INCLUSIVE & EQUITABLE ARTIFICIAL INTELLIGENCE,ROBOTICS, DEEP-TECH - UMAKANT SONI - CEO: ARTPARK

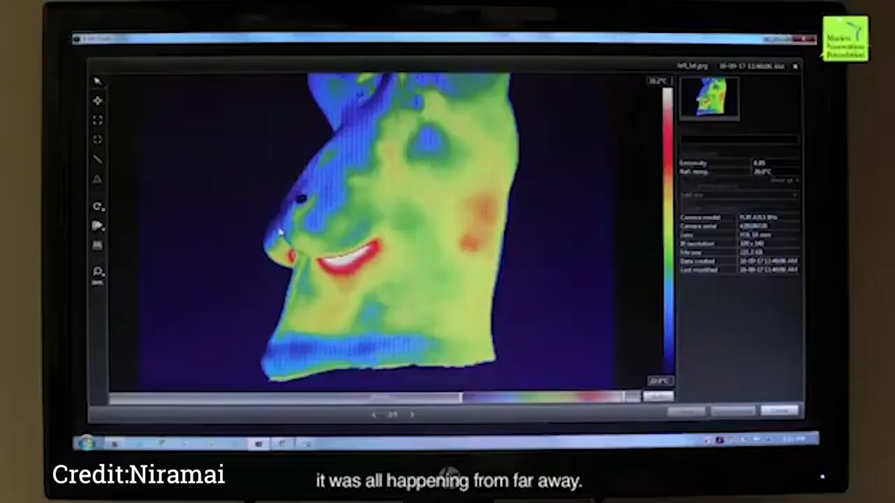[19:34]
So, Nirmai came up with a very interesting way in which they would take thermal images,